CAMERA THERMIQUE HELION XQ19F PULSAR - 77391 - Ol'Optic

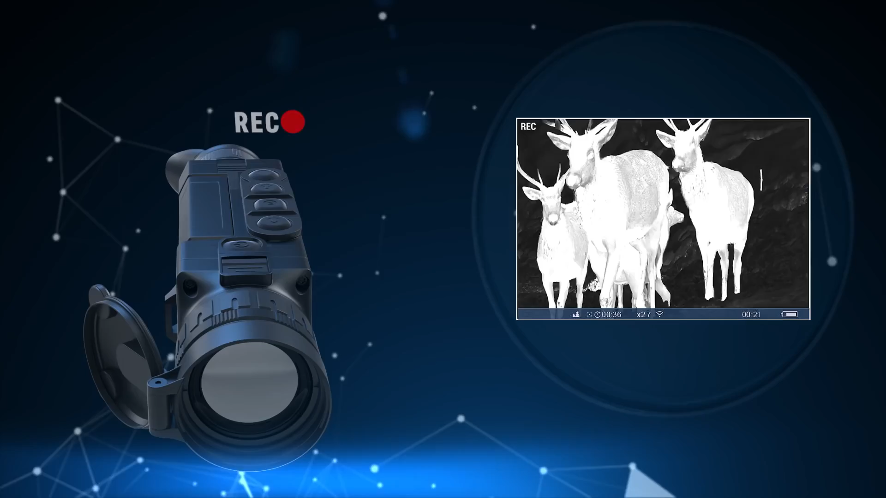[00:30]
an integrated video and photo recorder for capturing the interesting moments in your life.
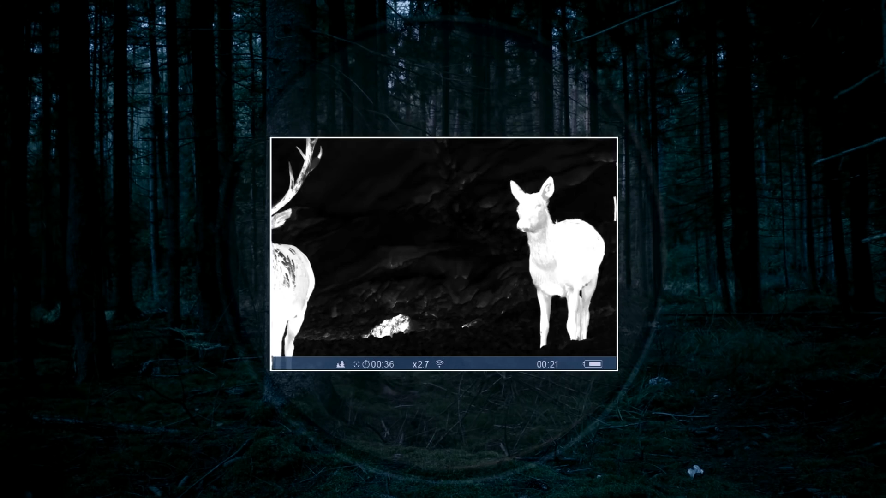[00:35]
The best thermal rendering software for increased clarity and image sharpness.
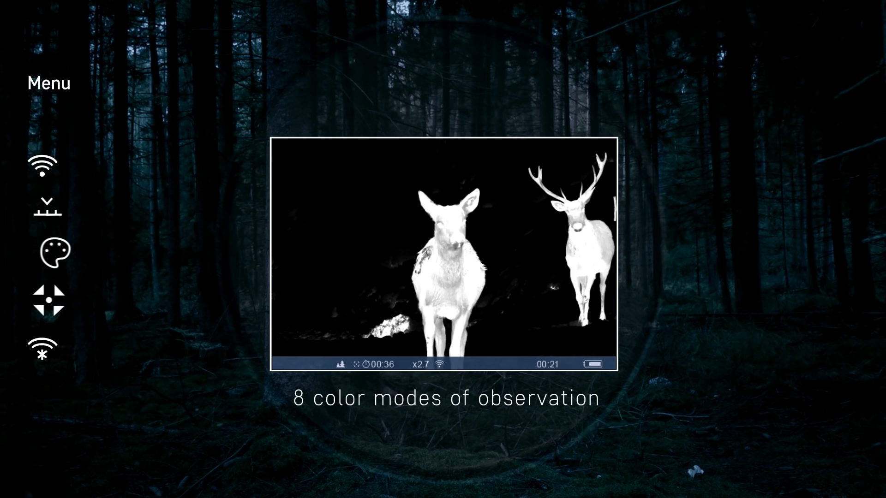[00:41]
Eight color modes with optimized saturation and contrast levels for various situations and observation conditions.
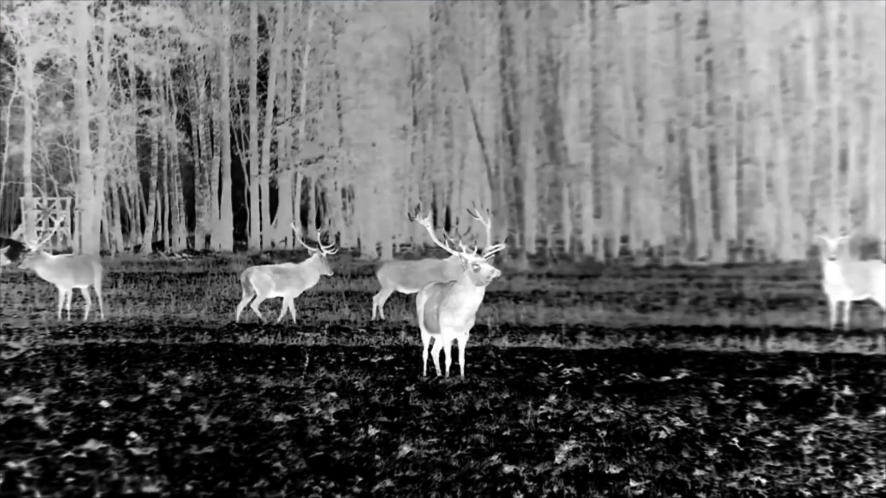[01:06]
thermal imaging scope to your mobile phone or tablet with the help of a screen vision application.
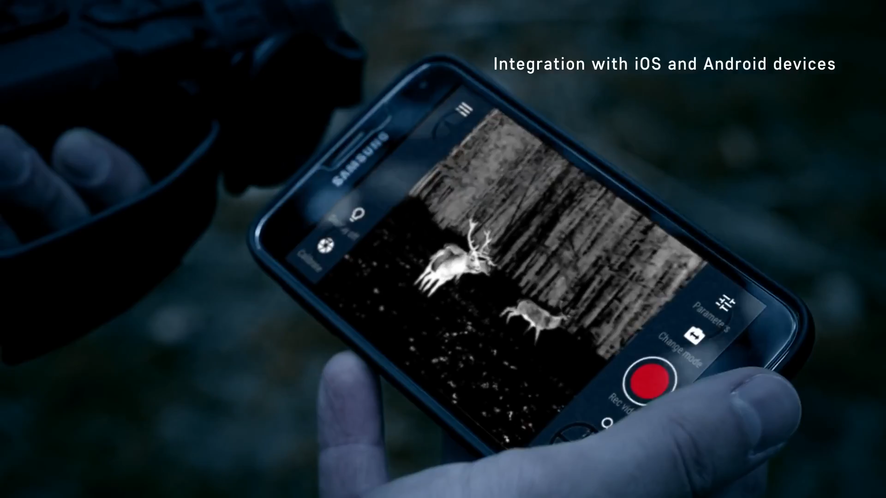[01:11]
Helion can be placed at any convenient spot and display the image directly on your phone.